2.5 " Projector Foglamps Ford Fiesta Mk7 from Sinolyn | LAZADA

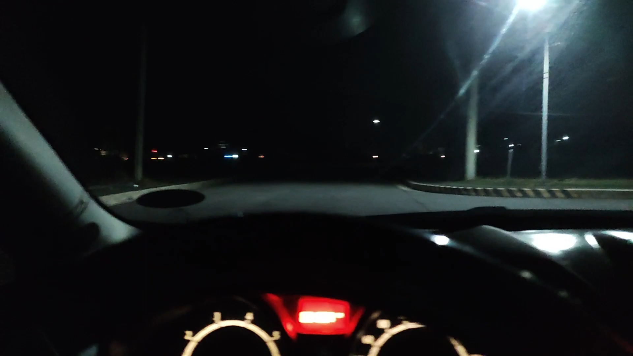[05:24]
Kaya ako nag-picture. Hintetest ko ngayon yung fog lights natin. Ayan. So. Tarado natin. So, doon tayo pupunta sa lagar na yun. So, may madilim.
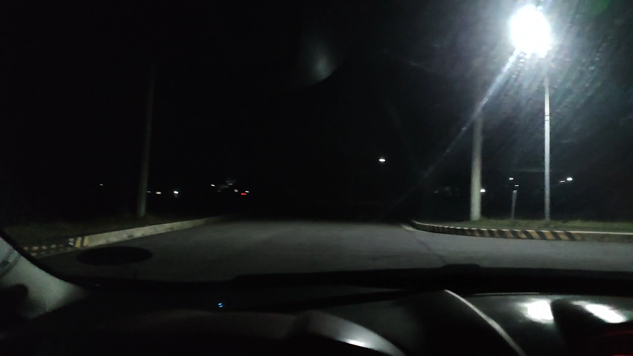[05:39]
Okay. So. Park light. Ayan ako mo. Park light.
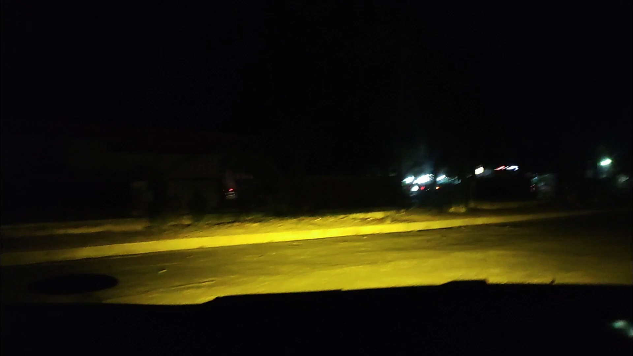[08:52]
So, ito natin dito. Ayan. So, i-high nga natin. Ayan. High. Ito yung sa driving light ko. Ayan. Pantulong. Dalaway yung pang palakas ko ng ilaw.